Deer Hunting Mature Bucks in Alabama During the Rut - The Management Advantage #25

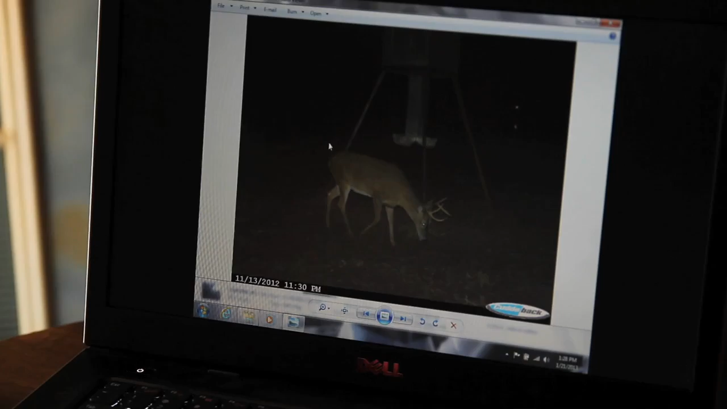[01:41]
We have trail cameras on all the fields and we have a feeder to every field and we're running those cameras year round.